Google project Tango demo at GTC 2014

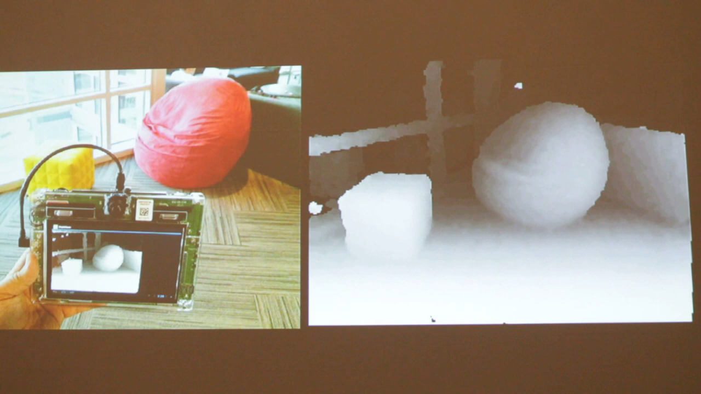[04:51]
Many of you have probably seen depth sensing in some form. It detects shape instead of color. So as you see, even though there's a window there, and there's different texture and different color and different illumination,
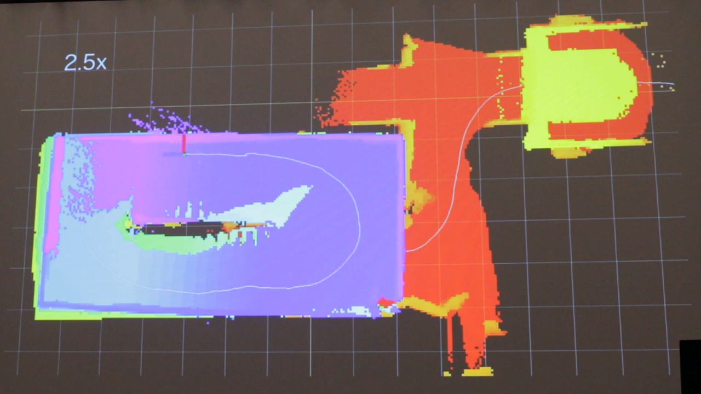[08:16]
You can actually see, this is a top-down view of the stairwell,
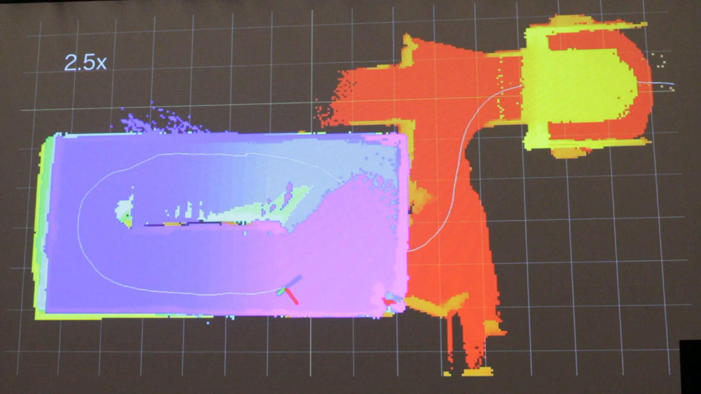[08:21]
and the alignment of data is so good, you can actually still see down the middle of the stairwell.
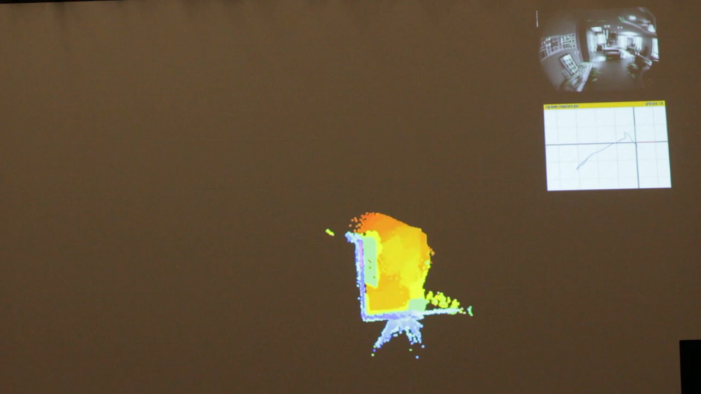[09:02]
and now they can generate a 3D map in their home basically as quickly as they can walk around it.
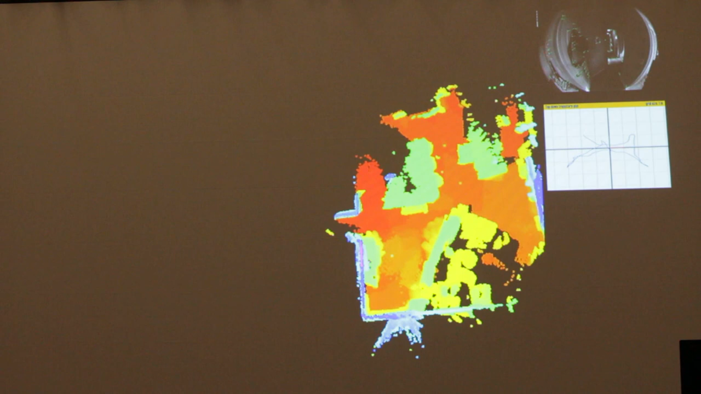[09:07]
So this is a video that's accelerated 4X, but it basically took me about two minutes to walk through my house.
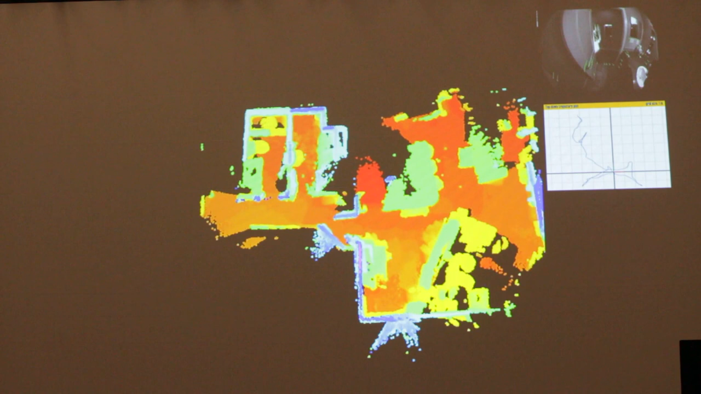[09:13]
That was my living room, my laundry room, my guest bathroom, an office bedroom, my bedroom, and then the master bathroom.
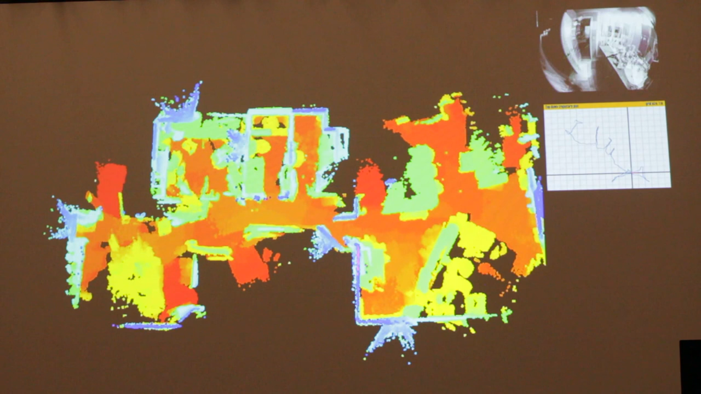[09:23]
Red is basically low, or the floor, and blue is high. High meaning the walls.
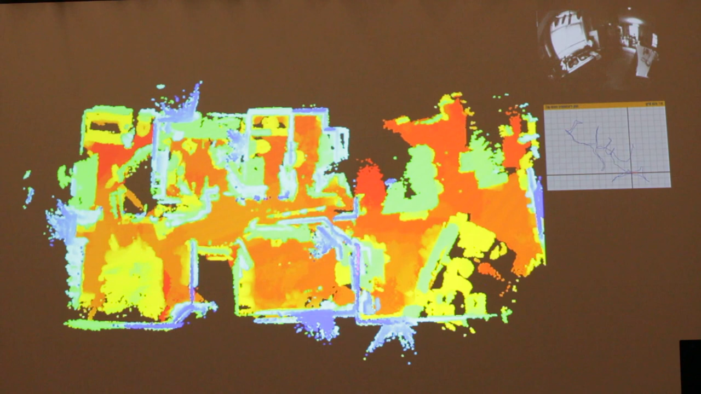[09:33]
So you can kind of quickly see where the walls sign up.
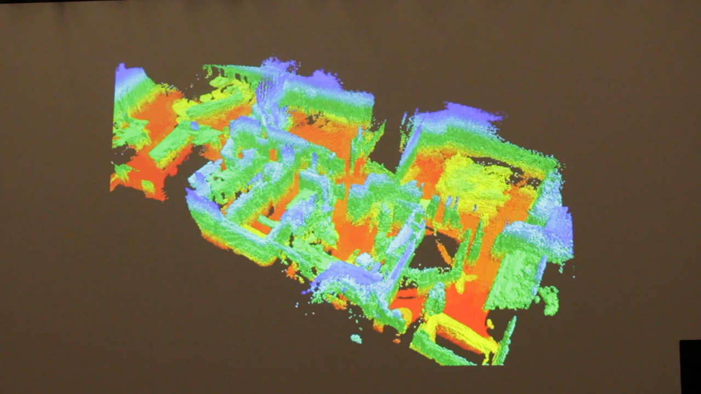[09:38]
This data set has a couple of duplicate errors, but we'll zoom into one of the rooms just to show you sort
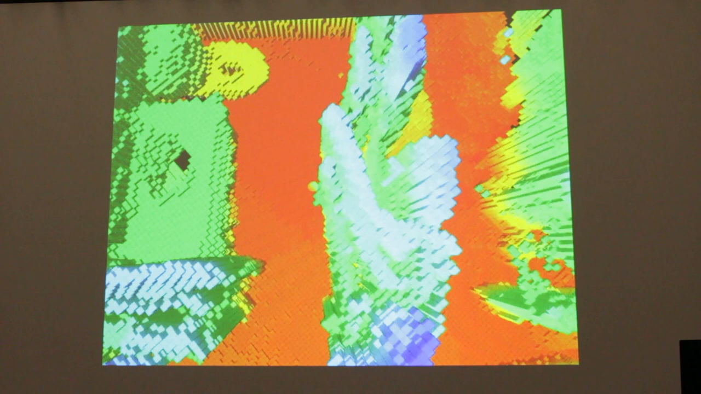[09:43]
of the fidelity of data that's being computed on the device in real time.
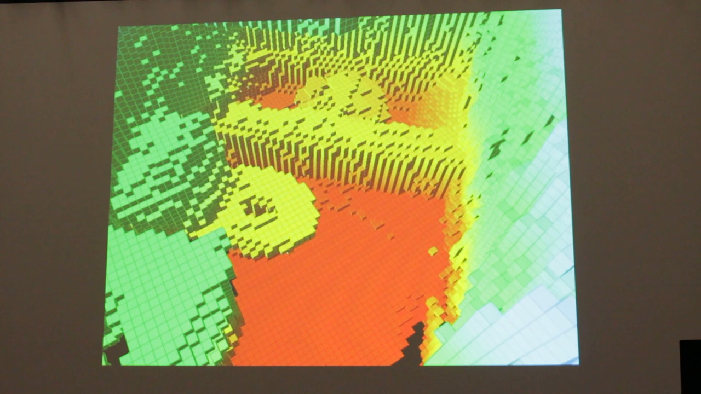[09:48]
So you can clearly see the geometry of the tub, the toilet, the sink.
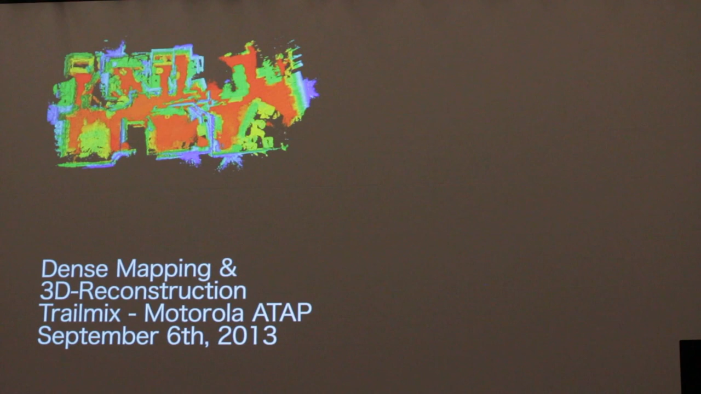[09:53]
So if you're imagining writing a game, that's plenty of data to have like little army men kind of storming your bathtub.
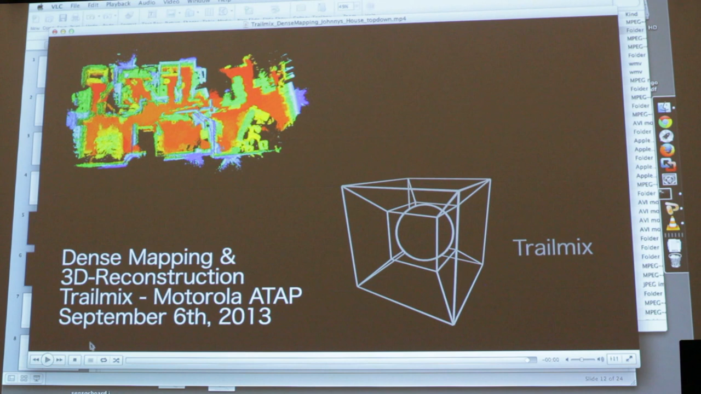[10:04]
So this is a data set that a company called Matterport.
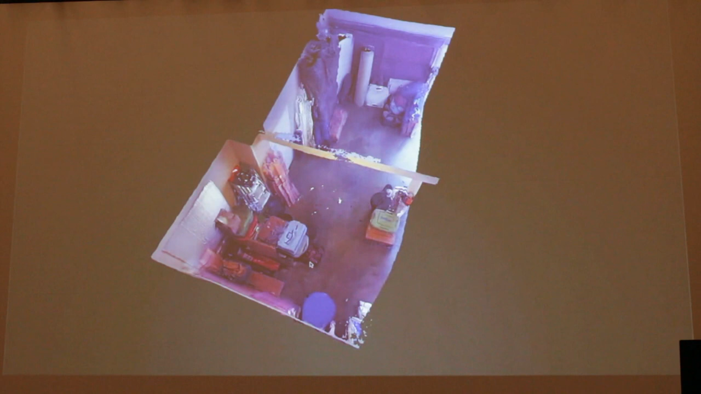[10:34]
And this is the data set that they are able to produce using the sensor data.
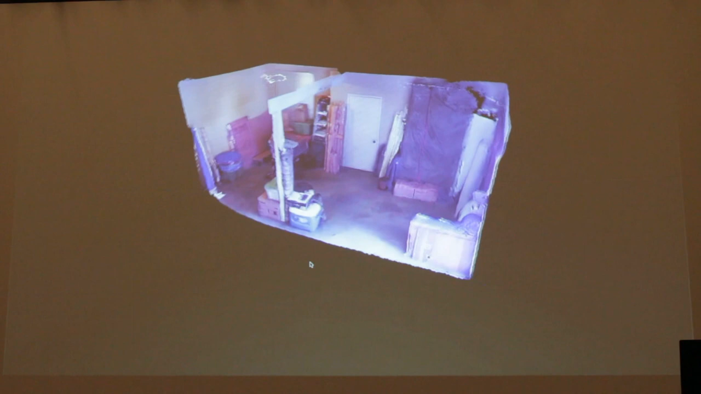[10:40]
So this basically, there's a certain amount of fidelity you can compute on the device in real time, but there's a much higher grade fidelity if you give the device a little bit more time to compute.